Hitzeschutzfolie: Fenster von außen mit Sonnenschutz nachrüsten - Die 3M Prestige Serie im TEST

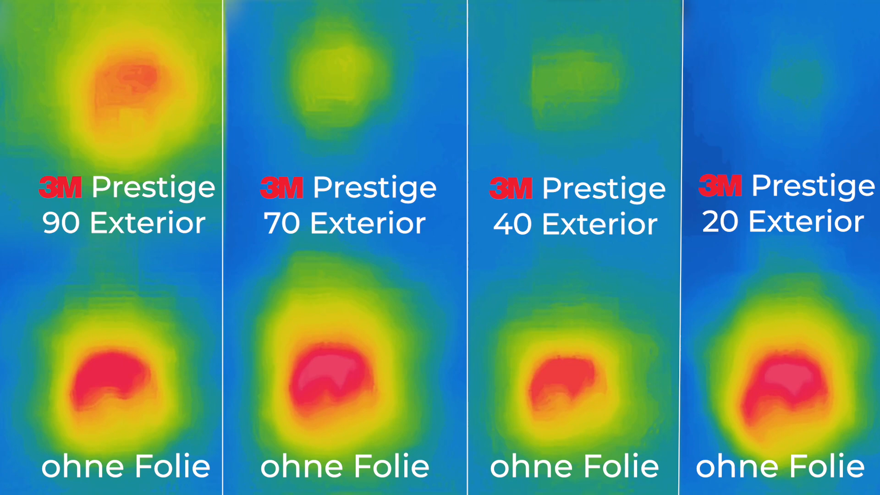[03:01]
Nun können wir die unterschiedliche Aufheizung der Oberfläche mit einer Wärmebildkamera sichtbar machen.